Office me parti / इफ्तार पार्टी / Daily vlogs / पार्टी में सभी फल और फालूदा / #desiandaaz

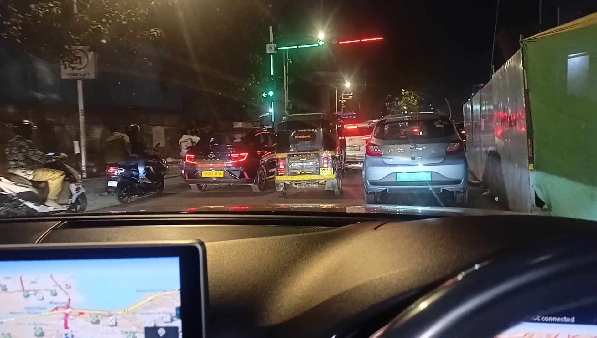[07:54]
एंबूलेंस वाला लेकिन जाने का जगह नहीं नहीं है मत्ताओ कि सिंगनल भी आपना इतना ट्राफिक है
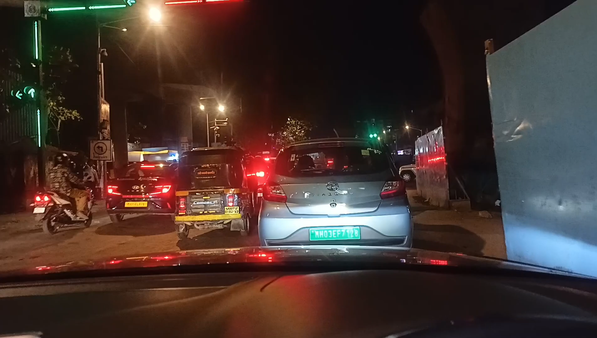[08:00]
सुन सकते हो रहे को आज अचैने बजरा है एंबूलेंस अचे पाइंबूले
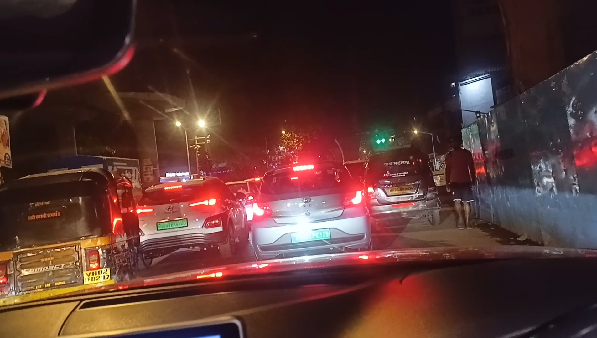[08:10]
लेकिन राथ को भी ट्राफिक है जाने का जगा नहीं